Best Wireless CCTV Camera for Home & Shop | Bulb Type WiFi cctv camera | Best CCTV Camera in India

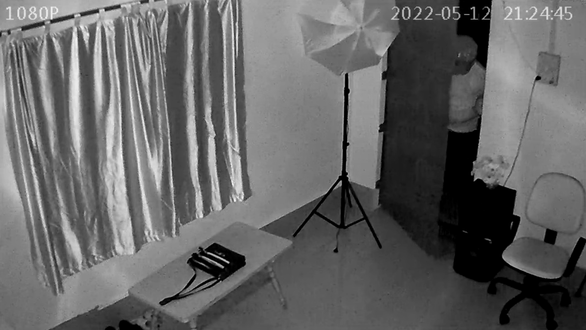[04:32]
night vision भी है रात में चाहे जितना भी अंधरा हो यह साफ साफ video recording करेगा लेकिन इसमें color night vision नहीं है जो इसमें है तो यह देख लीजिए इसका night का color night vision का sample तो
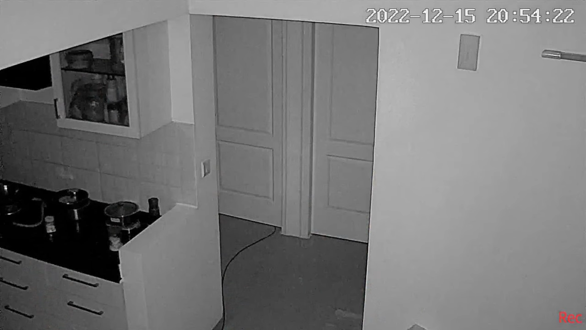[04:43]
इसके बाद यह जो camera है रात में complete darkness पे भी video recording कर सकता है तो इसका भी आप night vision
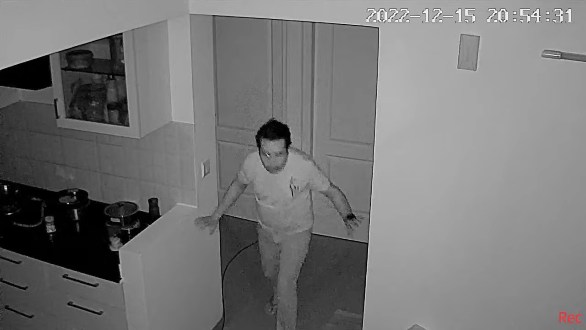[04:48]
का video sample देख लीजिए और day का भी देख लीजिए और इसका जो field of view है वो भी इतना white
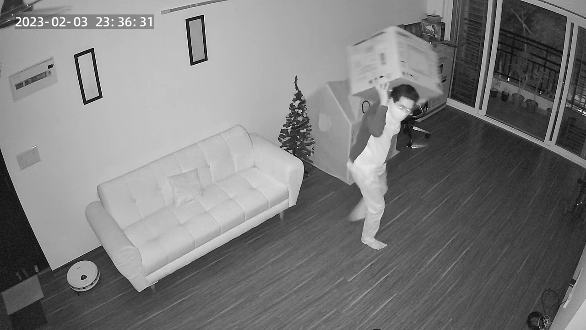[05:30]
है तो रात में चाहे जितना भी अंधिरा हो यह साफ साफ video recording करता है उसके बाद इसमें भी color night vision है रात में यह color में video recording करेगा